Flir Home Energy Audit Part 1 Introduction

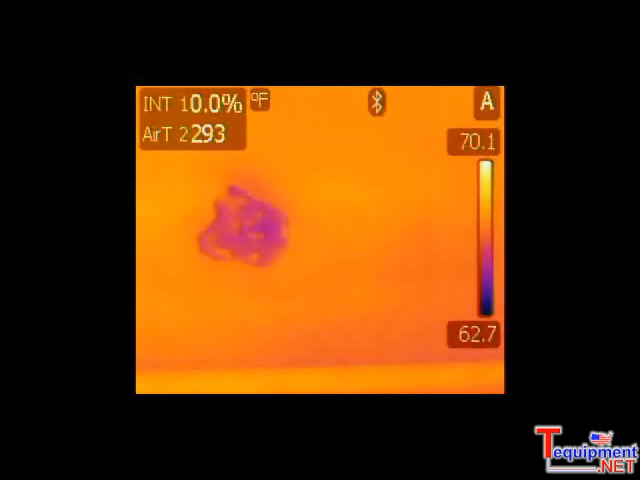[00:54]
if we are looking at a spot and we think that it may be moisture instead of insulation issue, we confirm that with a moisture meter.